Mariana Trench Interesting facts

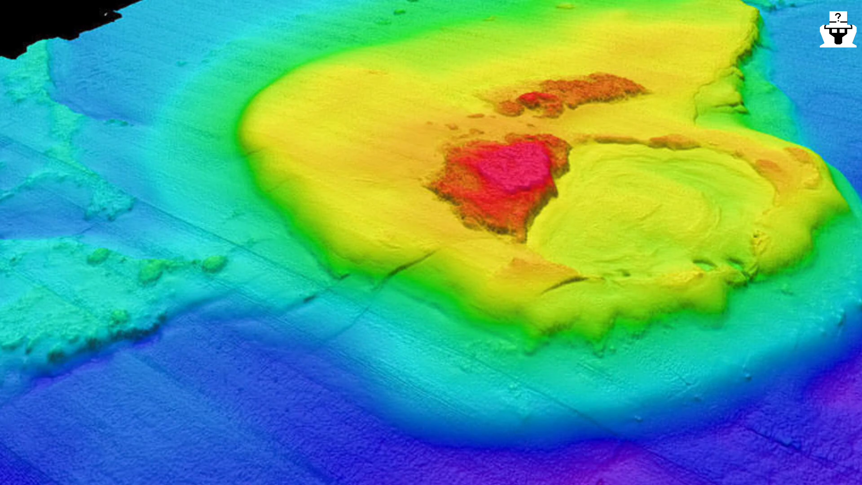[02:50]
which is a map of the ocean floor that shows the depth of the ocean at various points.